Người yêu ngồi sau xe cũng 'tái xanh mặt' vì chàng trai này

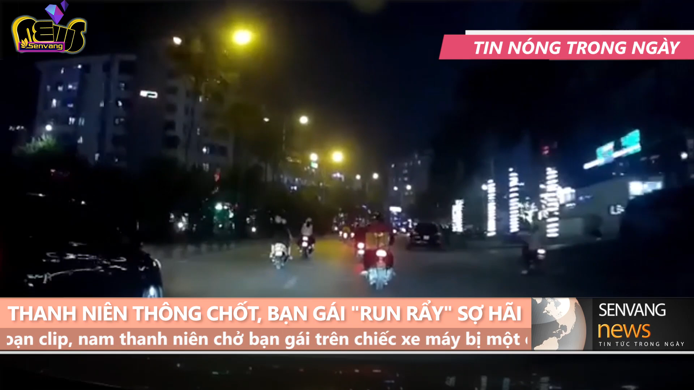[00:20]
Khi một chiến sĩ cảnh sát cơ động khác chỉ dẫn xe này vào trong, thì nam thanh niên cố tình tìm cách trì hoãn. Vài giây sau, cậu này lách xe ra ngoài bỏ chạy, dù bị chiến sĩ cảnh sát cơ động cản bằng gậy. Chiếc xe thông chốt bất ngờ khiến cô gái đằng sau suýt ngã. Tình huống nguy hiểm đang thu hút sự chú ý trên mạng xã hội. Hành động liều lĩnh của nam thanh niên bị dân tình chỉ trích. Cậu ta trốn cảnh sát nhanh thật, không biết cô gái ngồi sau nghĩ gì. Thích chống đối có ngày ê chề, lách thế kia, chẳng may ngã ra đường, còn mặt mũi nào nhìn người yêu nữa. Một số cư dân mạng bình luận.